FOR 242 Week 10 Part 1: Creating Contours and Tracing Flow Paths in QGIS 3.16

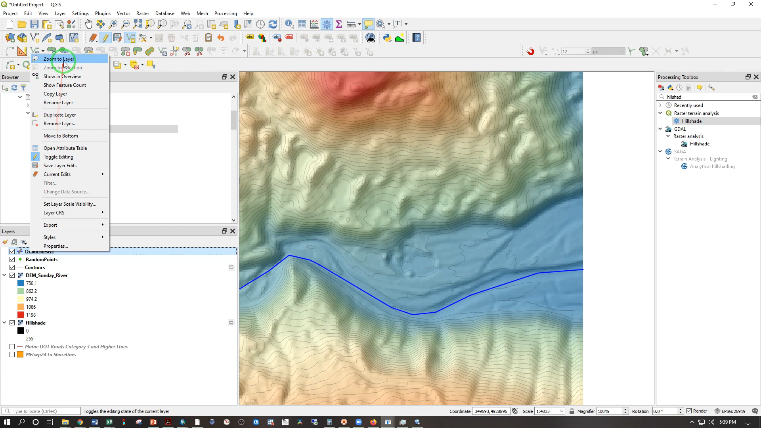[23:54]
Zoom to layer. And see, that's where the water went from all the way up there to off the screen here. And all of these other points will eventually meet this.
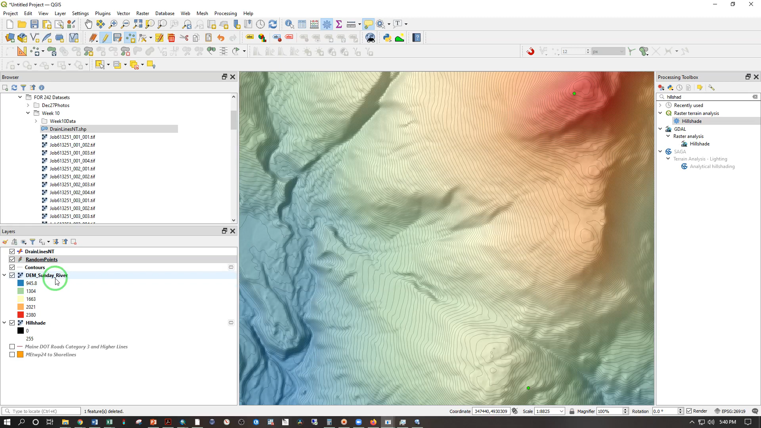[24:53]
Look at all those happy trees. Right click. Zoom to layer. And there's one stream. And the rest of these will go faster as you get to there. So you're going to have one connect all that.
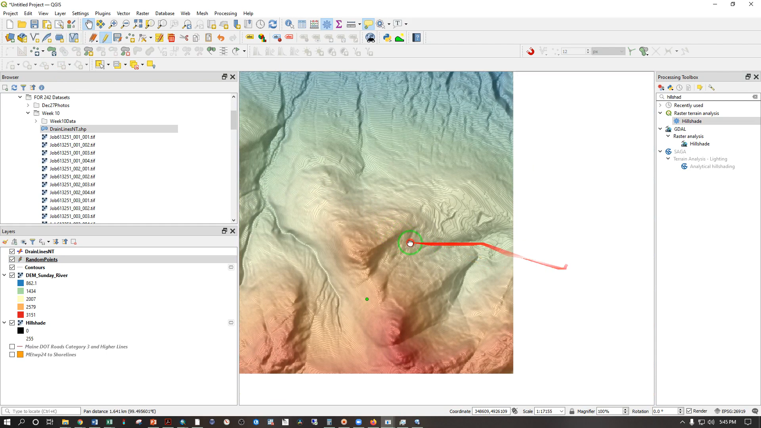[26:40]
So let's see, is that a road? Yeah, I think it is. This kind of a road cut, which you can see in the elevation model, makes quite a mess of the stream channel.